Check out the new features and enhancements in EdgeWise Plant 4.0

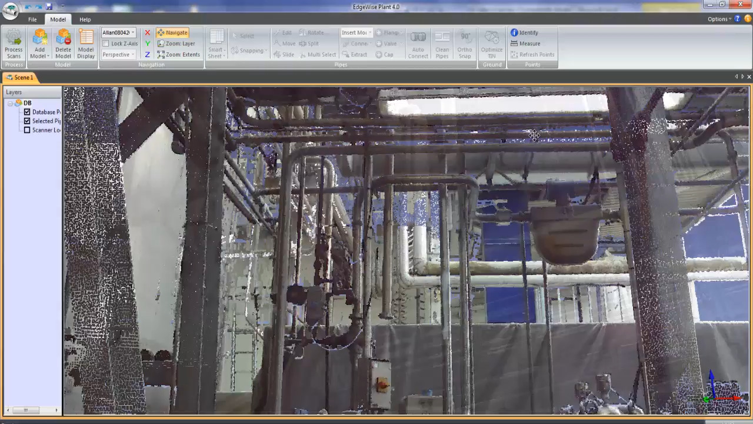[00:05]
We've completely retooled and enhanced nearly every aspect of Edgewise Plant and added a host of new features including spec-driven component placement, new finishing tools,
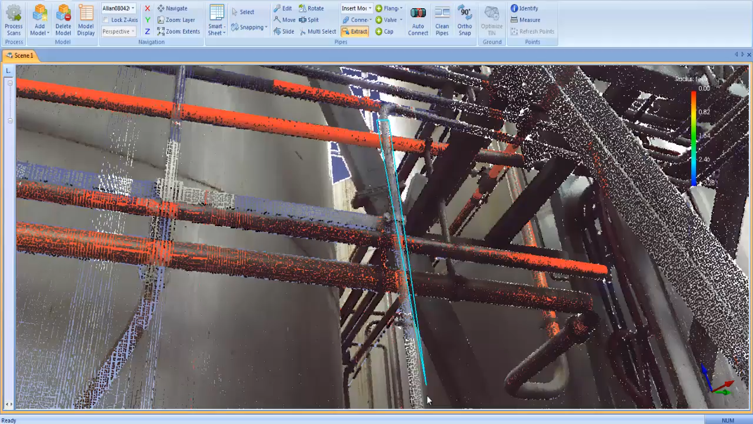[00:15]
a custom specification builder, a demolition tool, and a whole lot more.
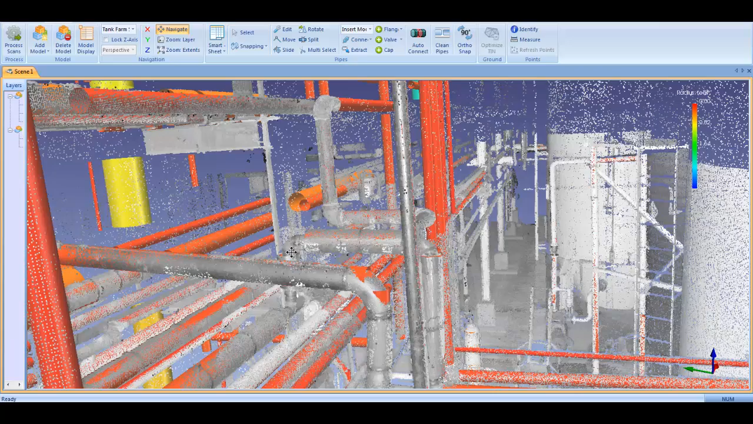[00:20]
So sit tight and I'll take you through some of the major new enhancements in our largest and most feature-filled release ever.
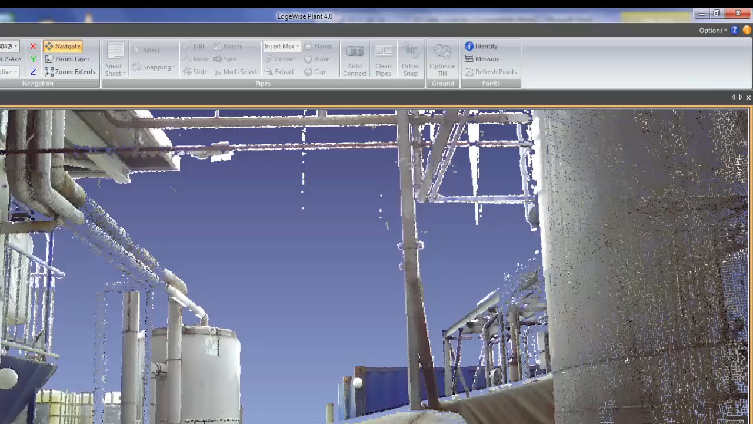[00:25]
The core innovation behind all of ClearEdge's software is our automated feature extraction algorithms.
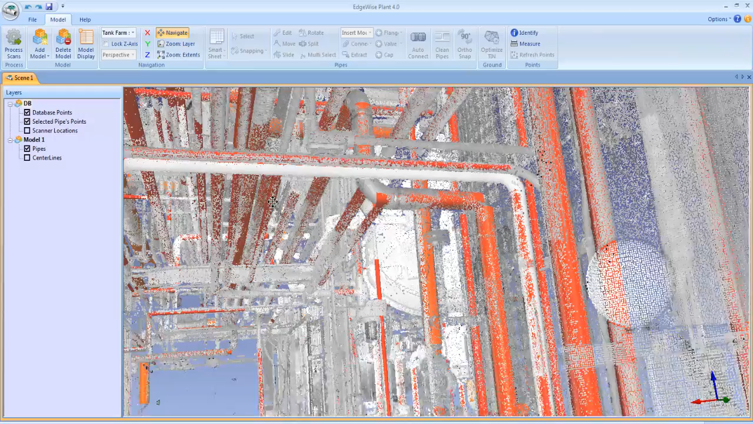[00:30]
Each release of Edgewise has raised the bar on
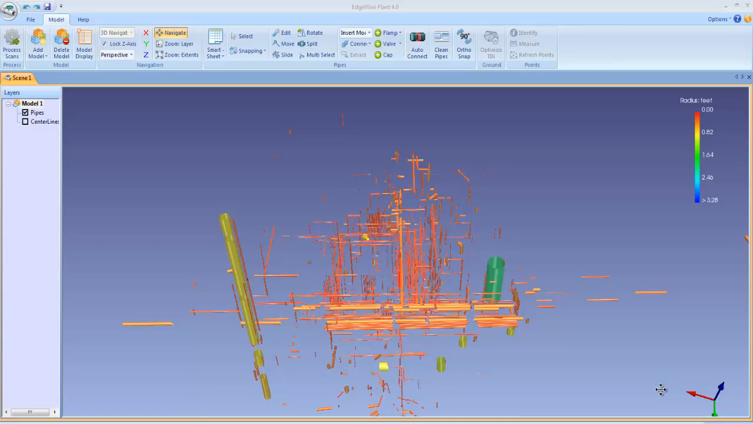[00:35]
automated extraction and the new algorithms in Edgewise Plant 4.0 can extract up to 90% of the pipes in any dataset.
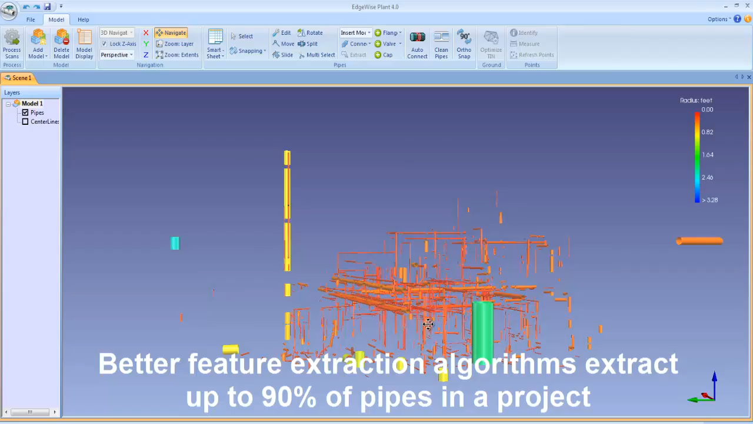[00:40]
The new component toolset and extensive component library in Edgewise Plant 4.0 allows you to easily insert dimensionally accurate, properly specified valves,
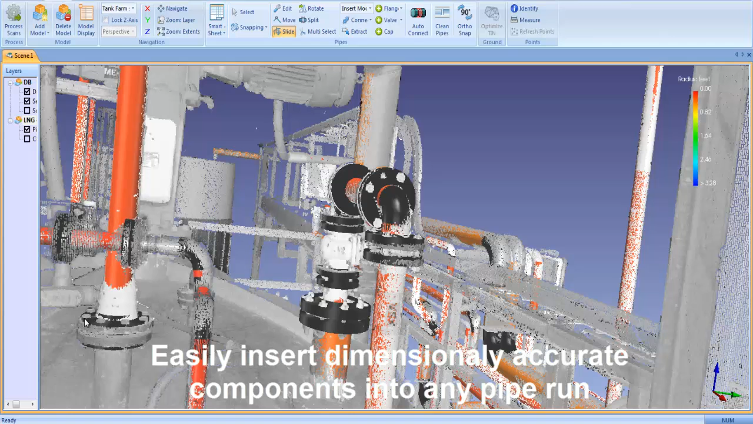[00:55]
flanges, reducers, or other components in a pipe run.
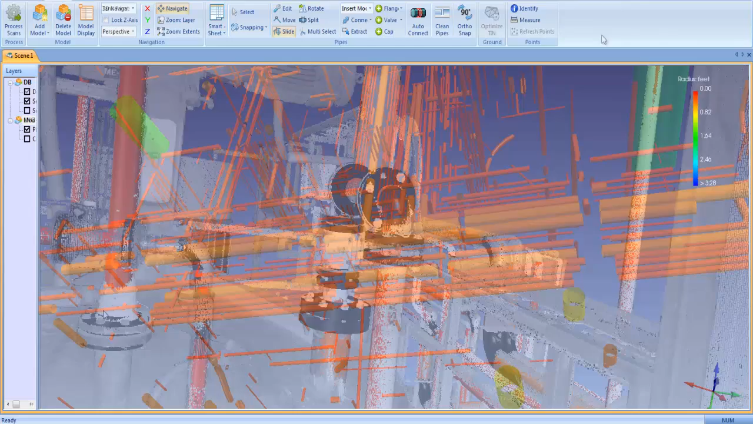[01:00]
ClearEdge has enhanced its auto-completion algorithms to ensure that only the highest confidence connections are made.
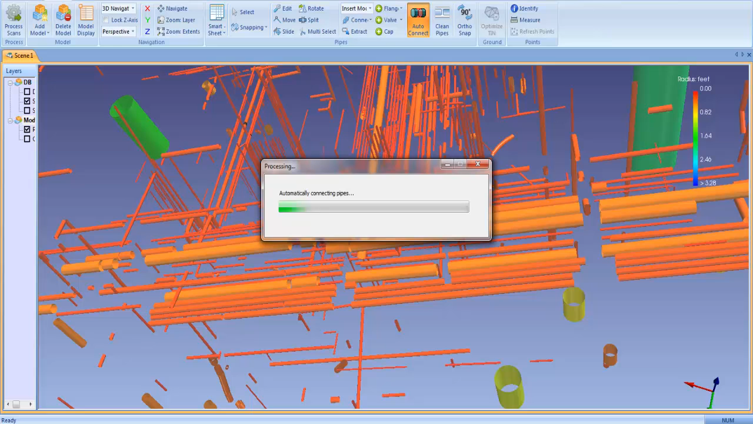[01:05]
Every automatic connection is entered on Smartsheet and can be easily validated.
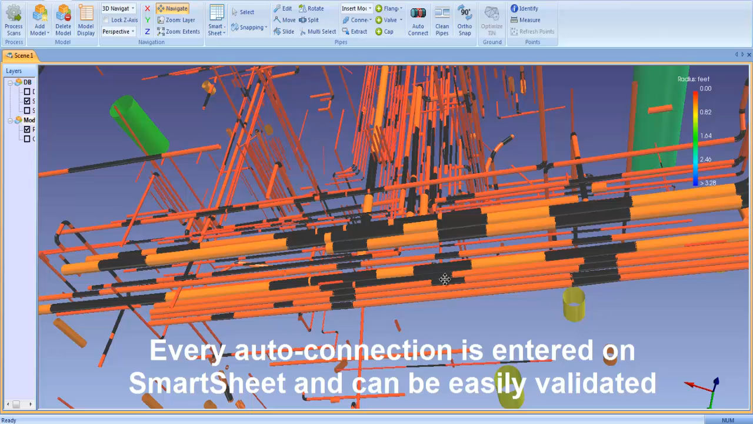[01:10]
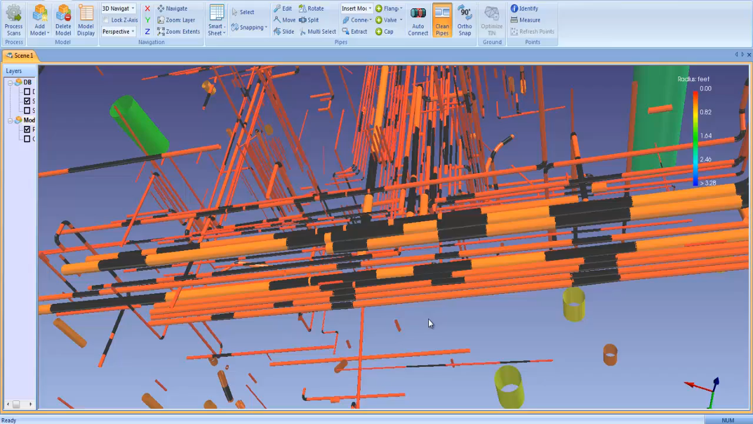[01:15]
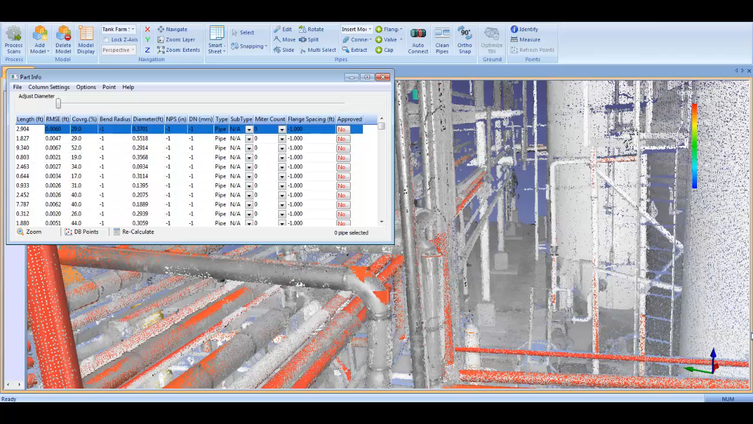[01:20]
The new quality assurance tools in Edgewise Plant 4.0 are dramatically faster and designed to give you complete confidence in the accuracy of the extracted pipes.
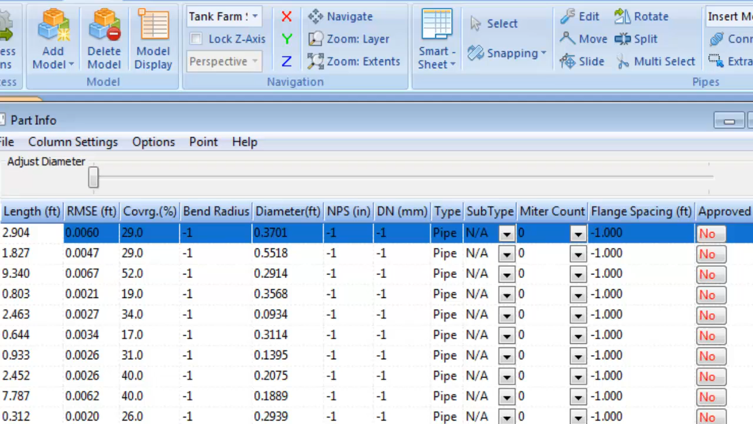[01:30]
Every pipe is listed on our Smartsheet table along with key intelligence such as length, diameter, point coverage, and fit accuracy.
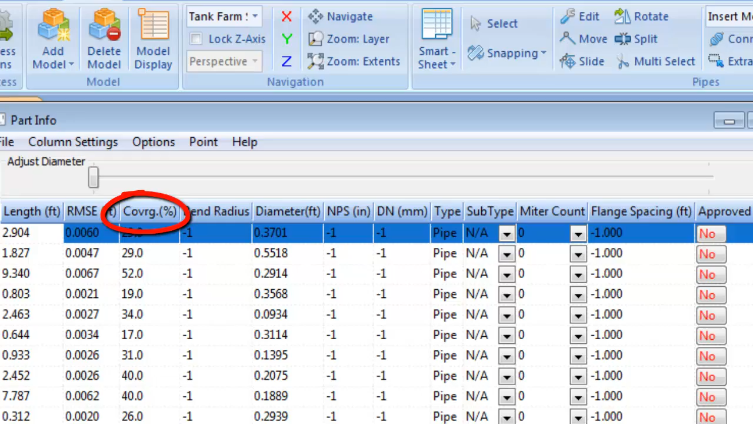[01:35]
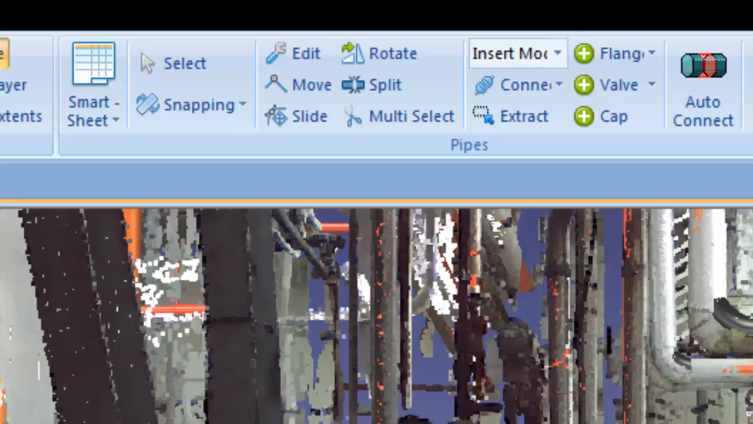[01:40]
We've added a host of new pipe editing tools that make Edgewise Plant 4.0 the fastest end-to-end pipe modeling software on the market.
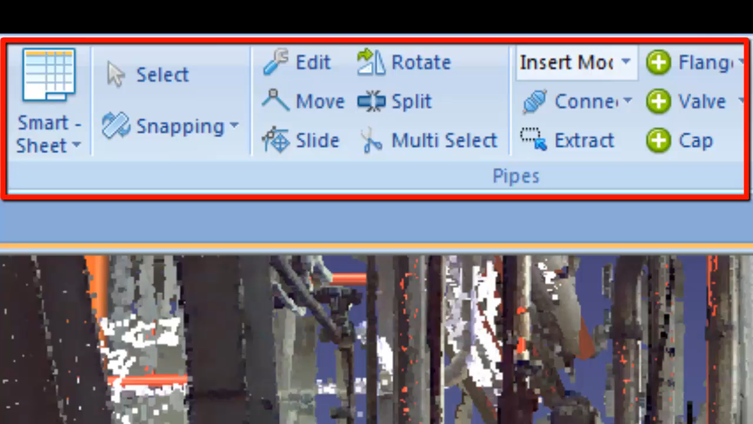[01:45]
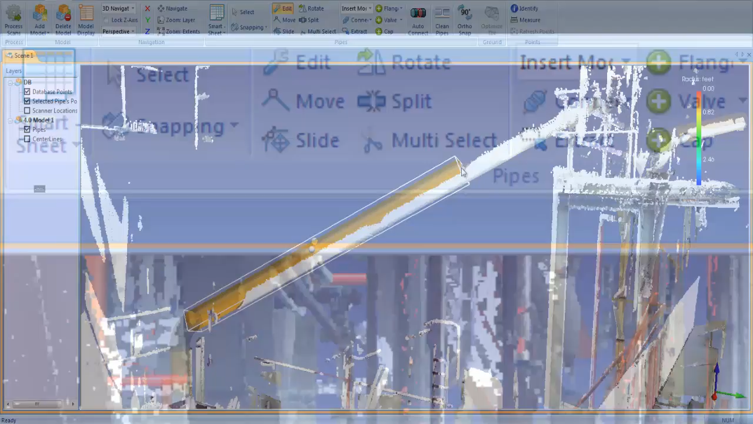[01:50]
Any pipe in the scene can be extruded or resized by clicking on the grab handles. Any pipe can be deleted from the model by highlighting the target pipe and clicking the delete button on your computer.
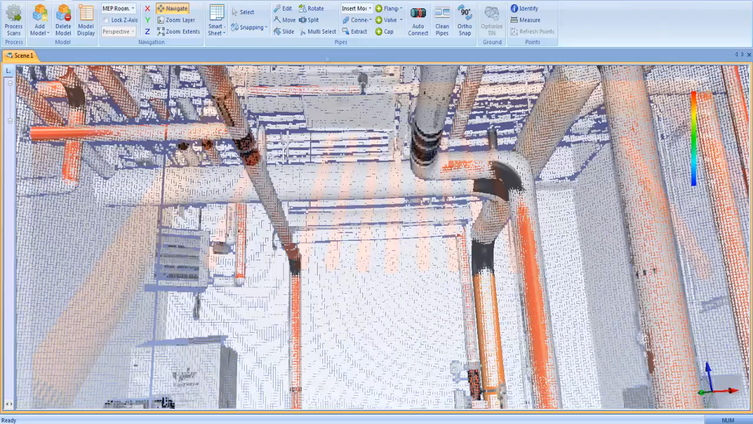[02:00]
Multiple pipes can be deleted by boxing them with the multi-select tool then clicking the delete button.